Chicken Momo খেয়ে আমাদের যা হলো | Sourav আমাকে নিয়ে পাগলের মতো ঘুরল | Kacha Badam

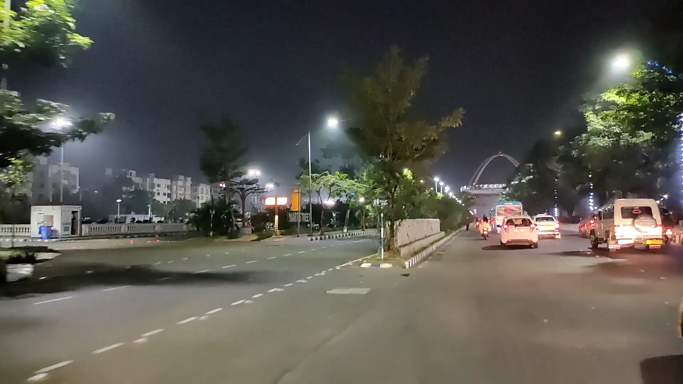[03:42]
তো এখন আমরা আছি হচ্ছে বিশ্ব বাংলা গেটের কাছে, আর ওই যে বিশ্ব বাংলা গেট যেটা এখন কিছুই বোঝা যাচ্ছে না,
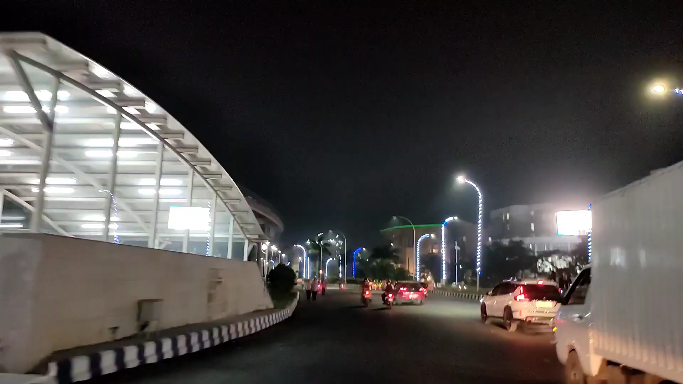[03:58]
আর রাস্তাটা দেখো সিরিয়াসলি কি ভালো লাগছে না,
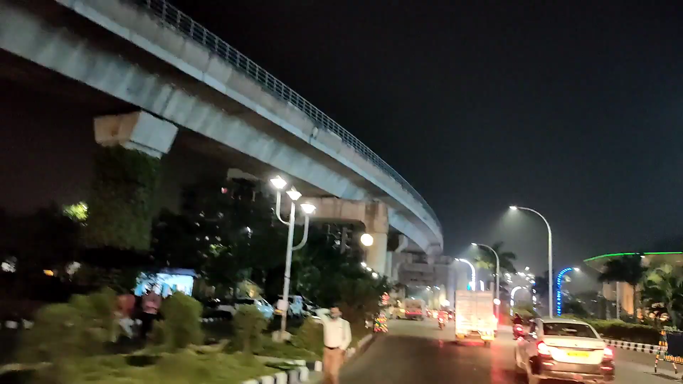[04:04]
দু সাইডে যে যে ল্যাম্প পোস্টগুলো যে চেন লাইটগুলো দিয়ে যে কভার করা থাকে এগুলো দেখতে খুব ভালো লাগে।